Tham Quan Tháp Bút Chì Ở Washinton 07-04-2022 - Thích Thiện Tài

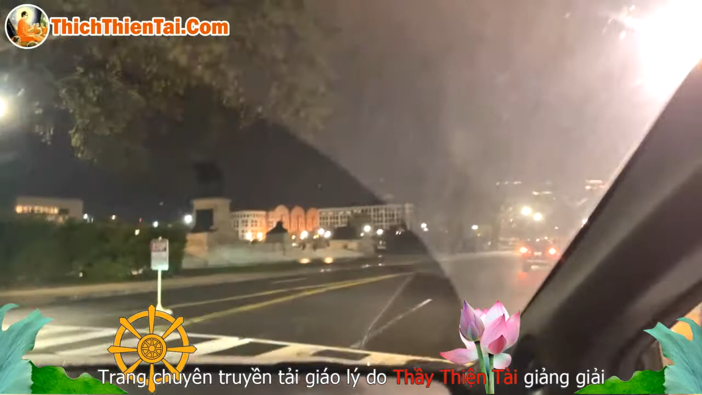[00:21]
Mà sau lưng quốc hội đó. Bên kia đó. Còn cái tượng này là tượng chi thưa? Tượng này là tượng đài của ai? Của quốc hội. Nhiều mấy cái ông nhiều tên lắm có biết.